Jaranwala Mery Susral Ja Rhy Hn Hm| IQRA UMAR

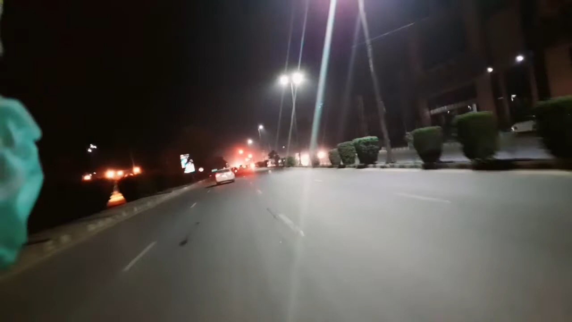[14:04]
تھوڑی سی روشنی معلوم ہوئی ہے اور یہ دیکھیں کہ یہ پلازا ہے میڈیا کوم پلازا اس کے ساتھ آر سی جی ہے اور فاسٹ فوڈ کی چین اچھی خاصی ہیں